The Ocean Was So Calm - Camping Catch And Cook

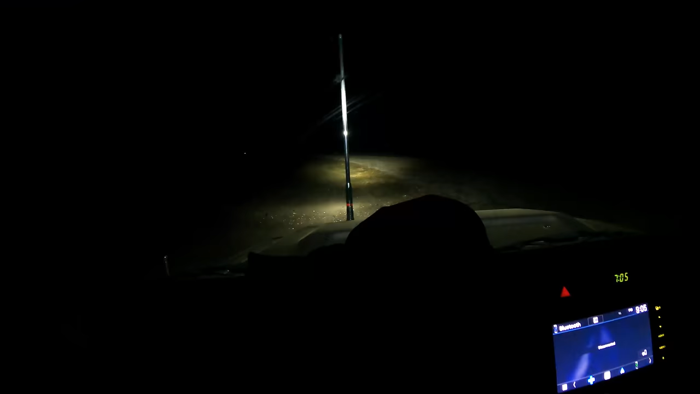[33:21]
The beach now, the water's right there, looking for a spot to pull up camp. 7 o'clock, 13 degrees, which is freezing for me and Jacko. Very fresh. We're just gonna find a little camp spot up here somewhere, and yeah, I'll see you there.